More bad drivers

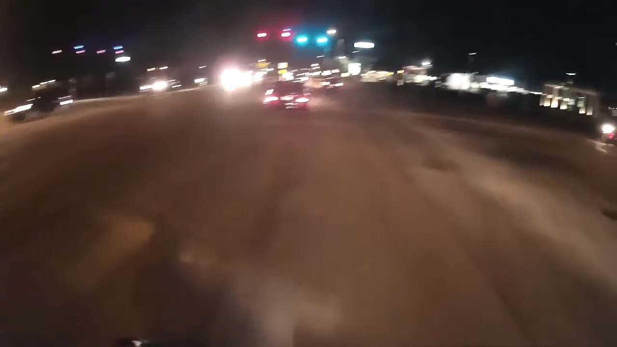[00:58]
Okay, it says I'm going 39.
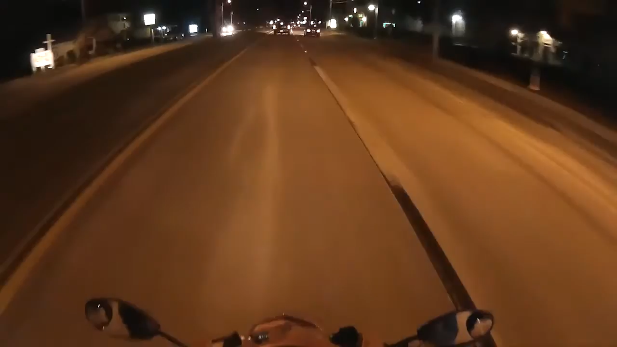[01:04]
My speedometer says, like, 48. What? I gotta get a GPS out or something. So I'm going 40 right now. But my thing says almost 50. What the heck?